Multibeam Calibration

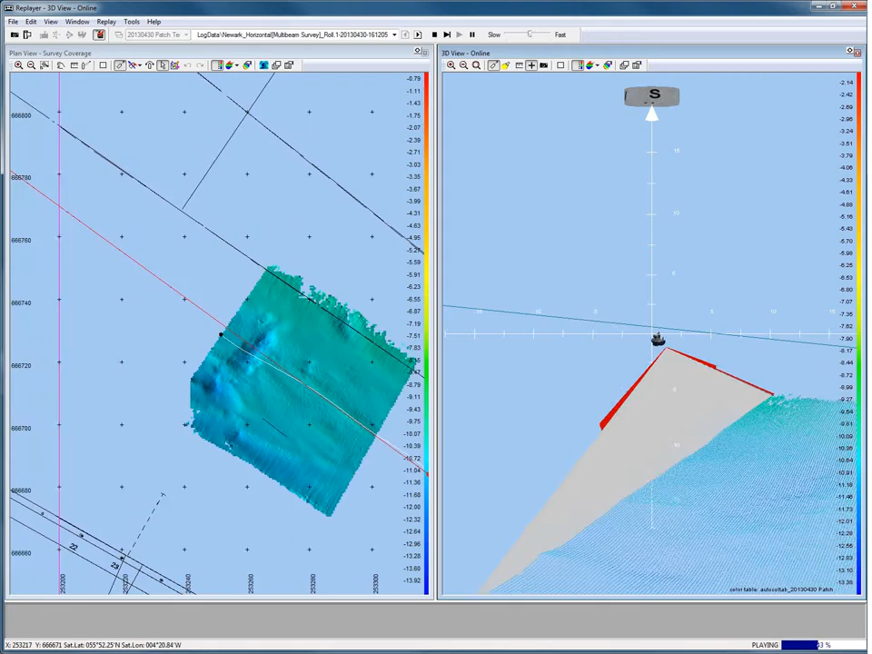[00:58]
So our second line is sailed just in the opposite direction as our first line. Monitor the seabed, it should be flat. Use run lines to guide the helmsman.
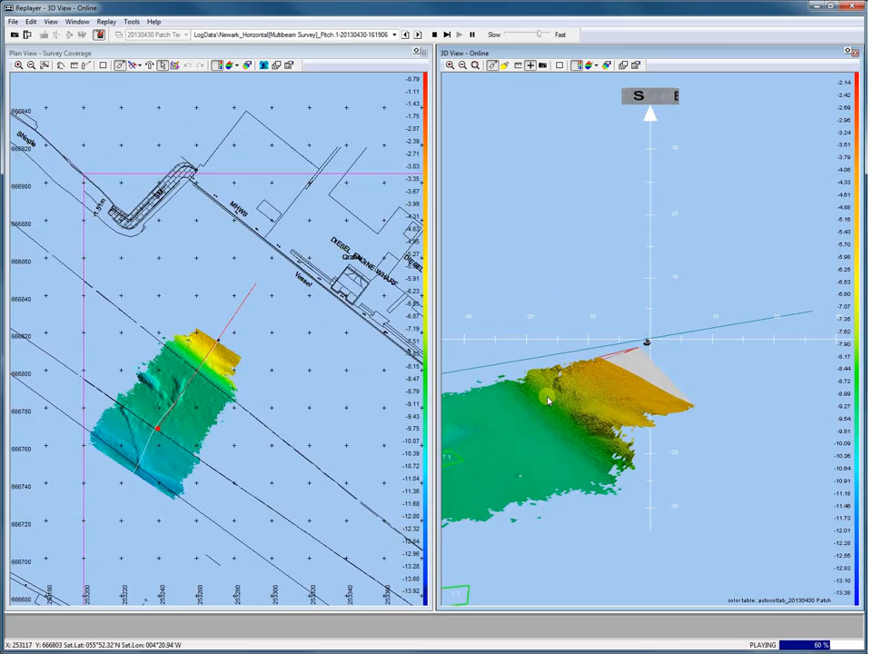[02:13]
And there is our slope. But you can also use a rack or some rocks for example. Let's make a turn and log our second line just in the opposite direction as our previous line. A helmsman controlling its boat is a need for this purpose. Use run lines to guide the helmsman.
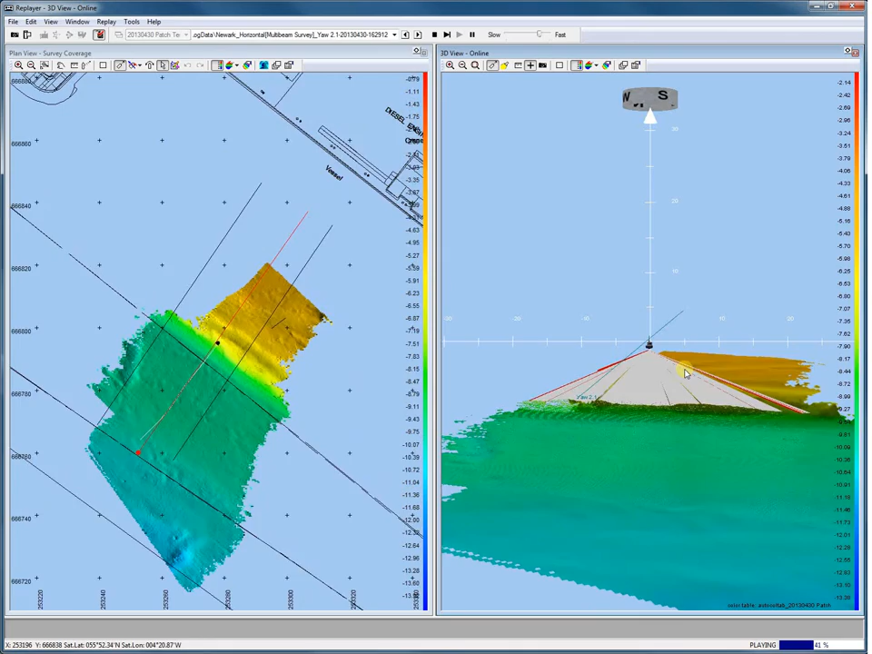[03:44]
And the second line for the yaw calibration sailed in the same direction but now on the outer beams of our first sailed yaw calibration line. Like we see here.
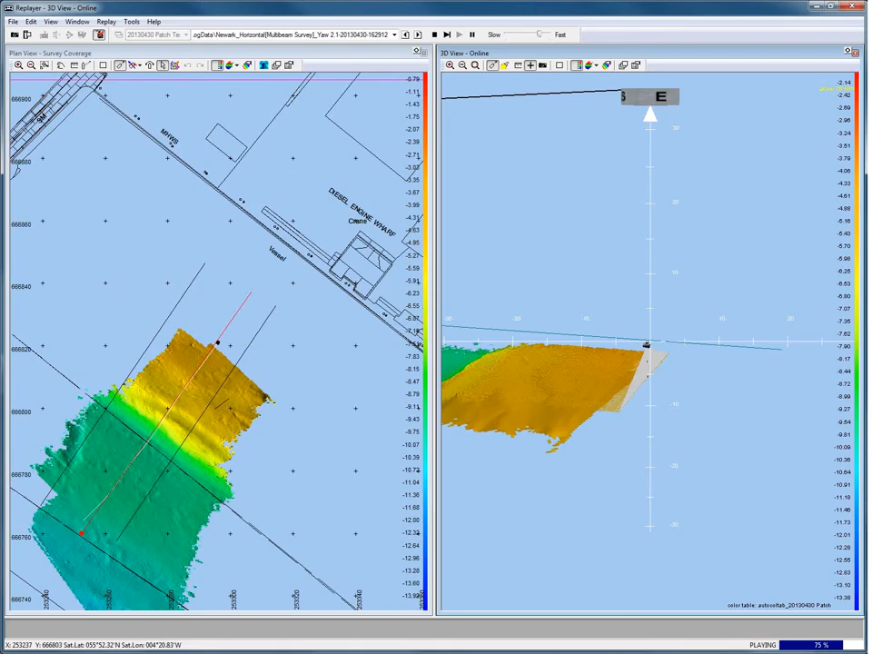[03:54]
When all the lines are sailed and logged it is time to start our multibeam calibration module.
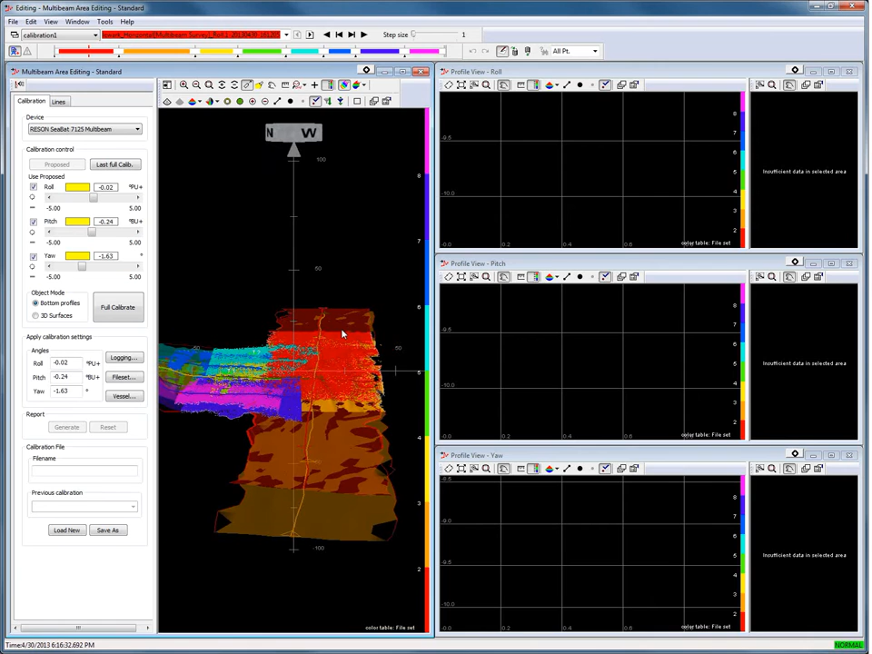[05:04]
Open the lines tab page to select the lines of the file set to be used for the roll, pitch and yaw calibration.
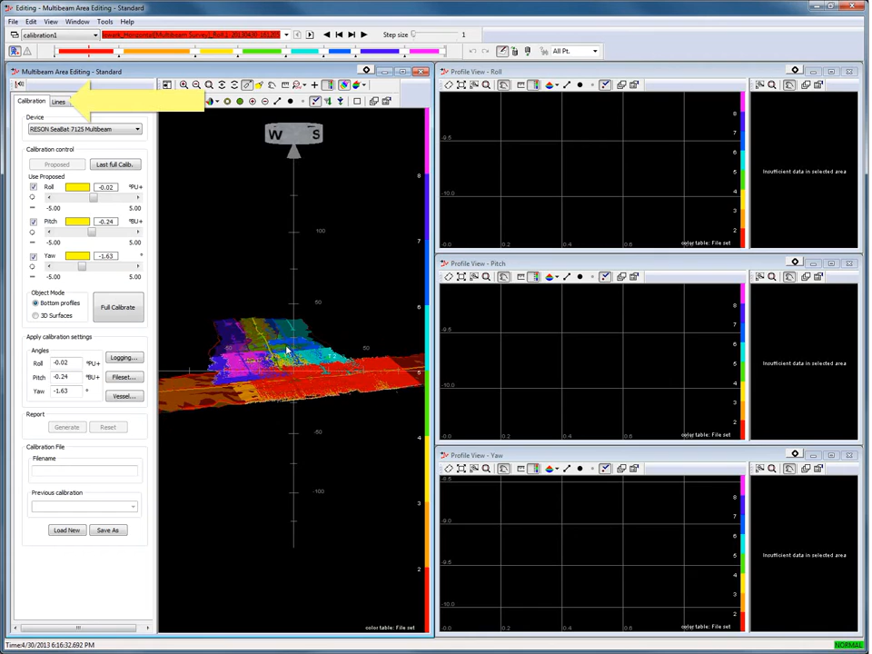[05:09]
For each calibration two lines are selected. Press the auto select button. And PDS select the best lines for each calibration automatically. Of course it is also possible to select two lines minimally.
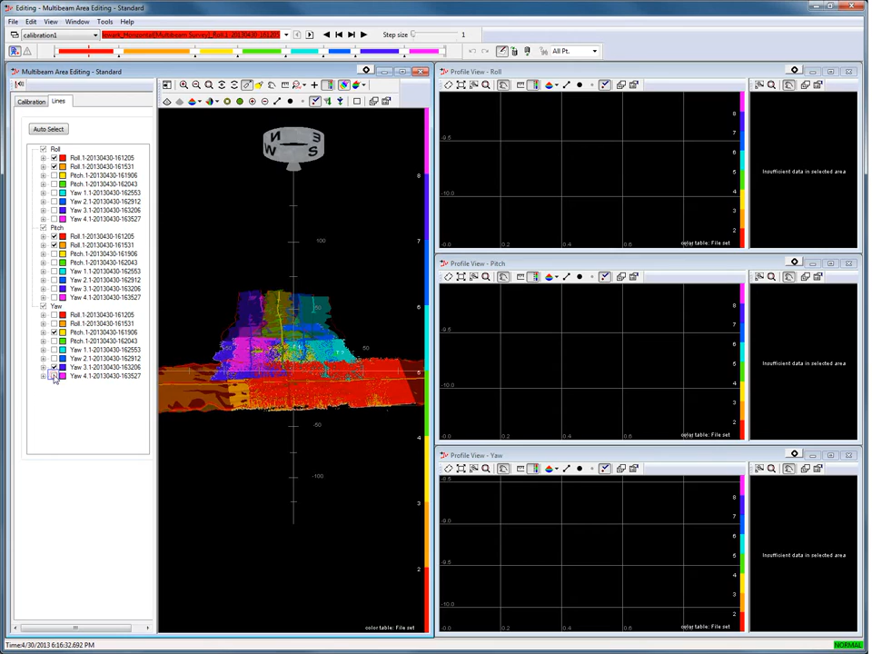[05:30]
Next step is to draw profile boxes. One for the roll, one for the pitch and one for the yaw calibration. First I verify which lines I selected for the roll calibration. From the beam color mode toolbar button, it is easy to switch between depth and file set mode of the multibeam data.
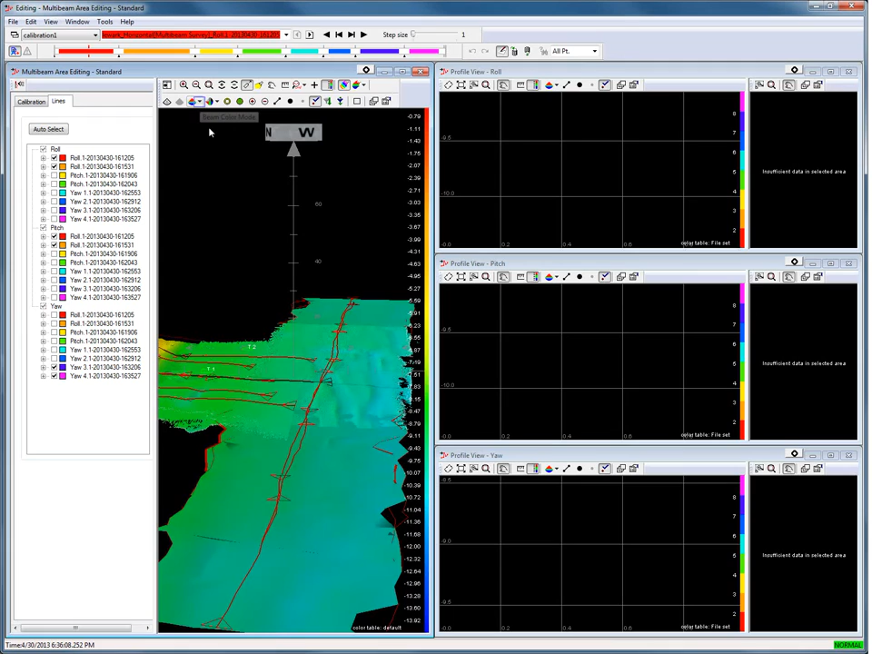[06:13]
On this way I can easily find my files back.
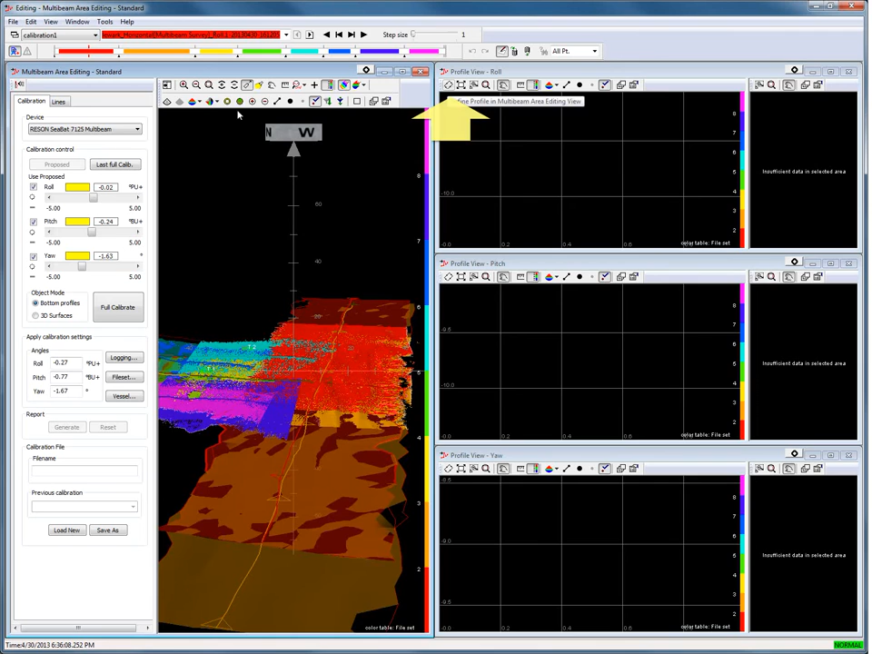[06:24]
Press the draw raw profile box button. Draw a profile box over the lines for the roll calibration perpendicular to the survey direction.
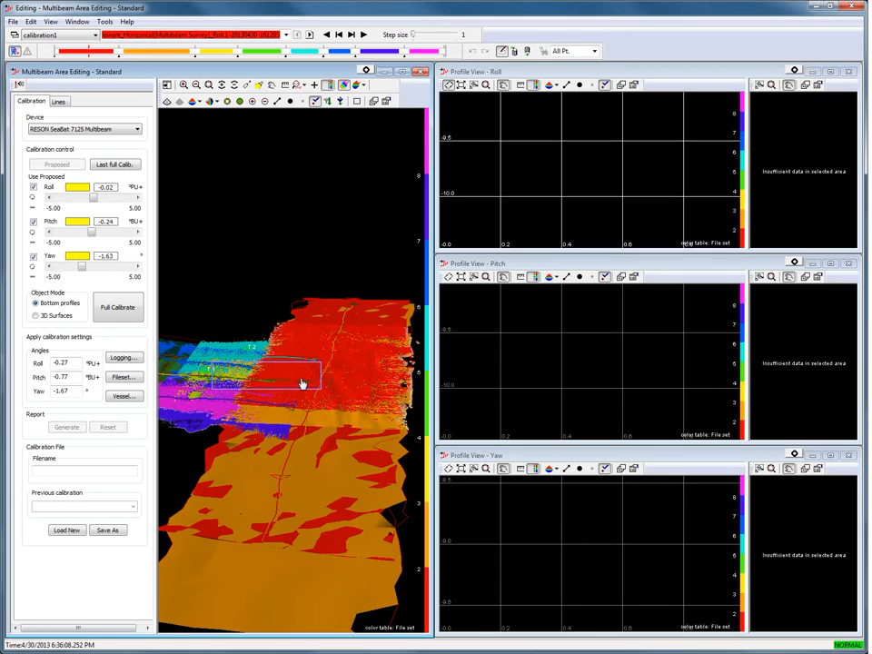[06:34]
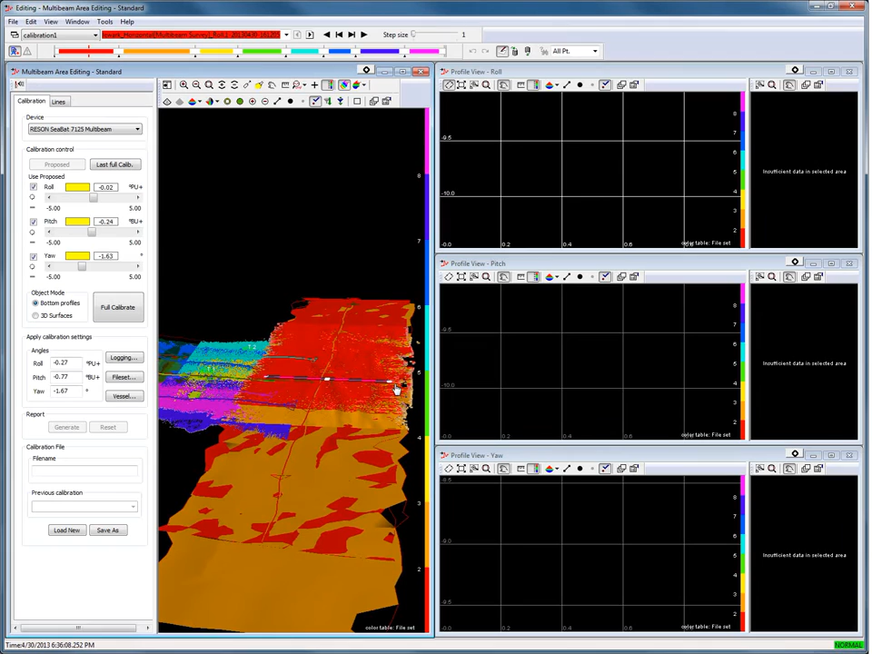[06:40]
Draw the profile over a flat seabed surface. When the profile box is drawn automatically the roll will be calculated in the profile view roll box. In the right pane the error parabola is drawn with the proposed roll offset angle. Aim for a very strong resolution. The sharper the parabola the better the calibration. Change the position of the profile box when necessary. But keep it perpendicular to the survey lines.